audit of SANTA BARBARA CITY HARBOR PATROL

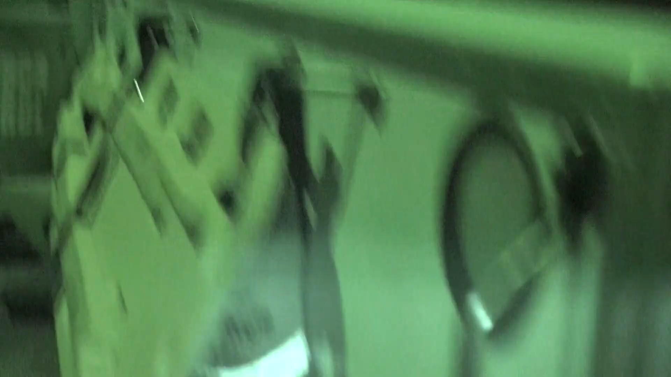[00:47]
There's their stick that's what they use to get bodies and stuff like that.
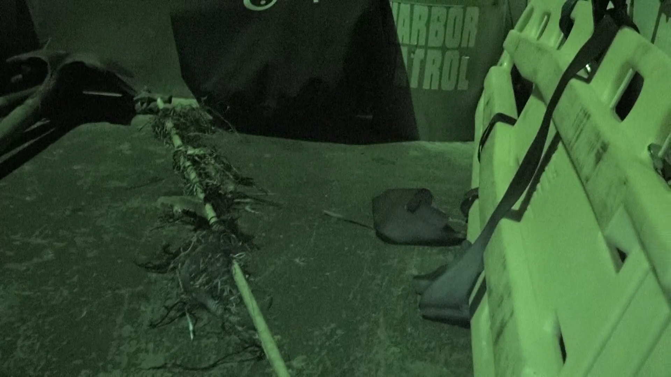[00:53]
And there's their throwing thing.
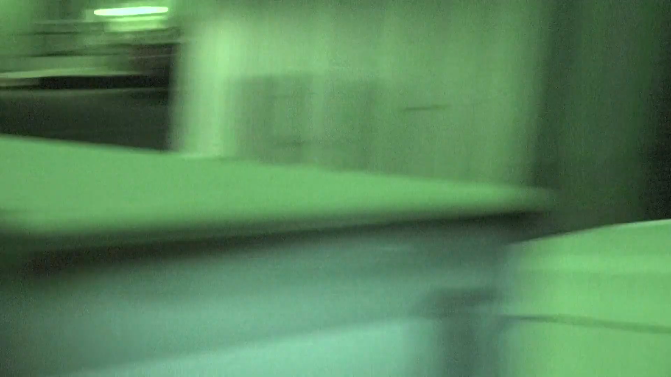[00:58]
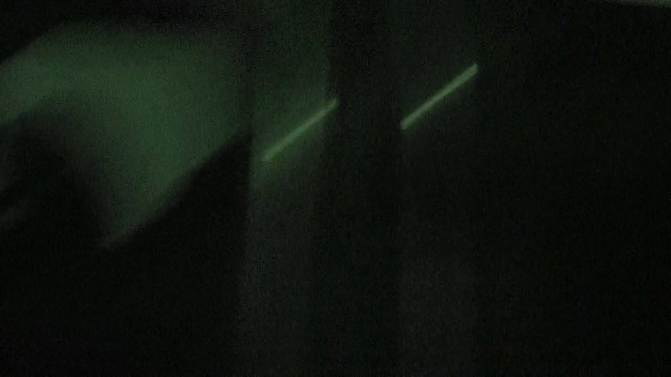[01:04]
And then you got that right there.
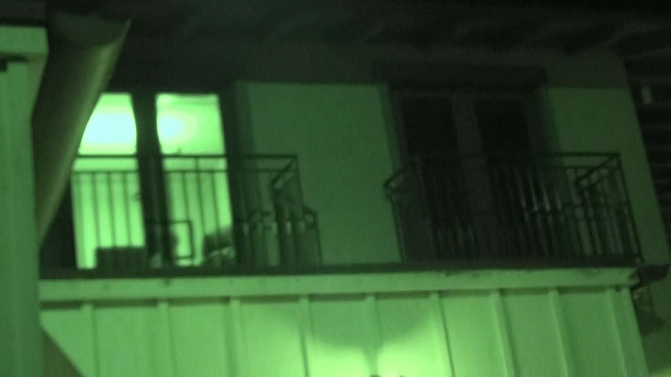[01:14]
And that should be their office.
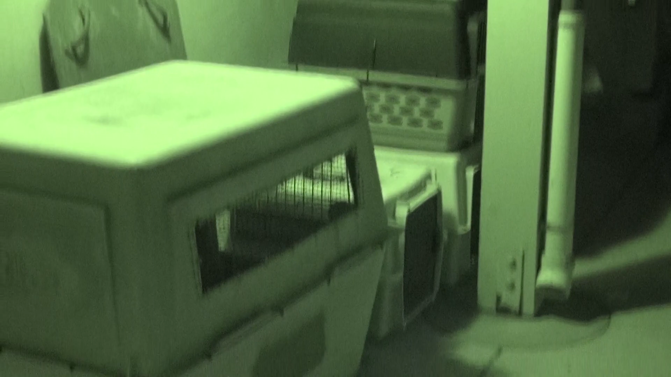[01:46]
This is what they use to catch animals and stuff.
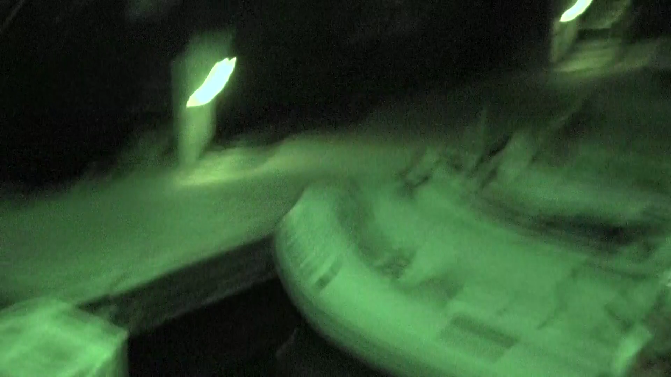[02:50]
And then if you illegally park or you don't pay your bills, then they put you over here.
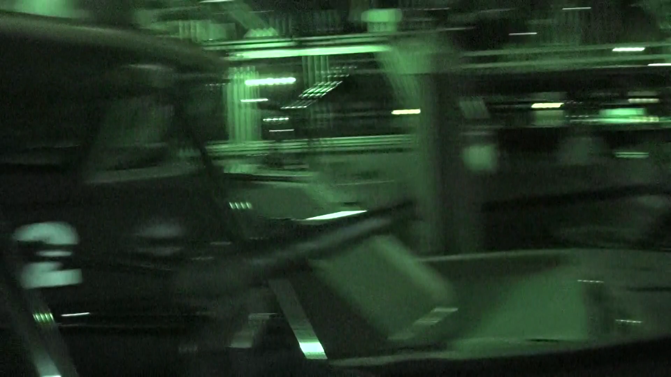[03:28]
There's their little, I suspect, five inch nozzle. It's not that big.
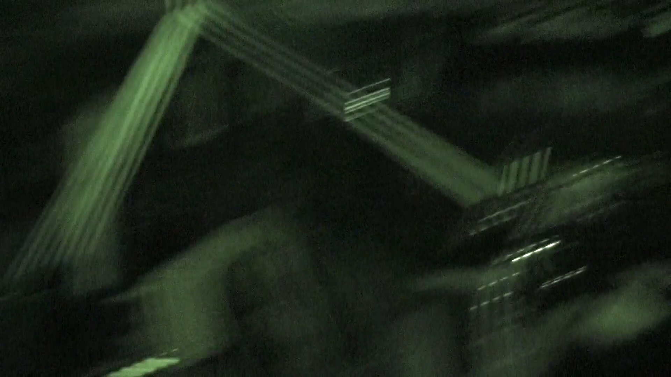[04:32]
All right. Here's a little skiff.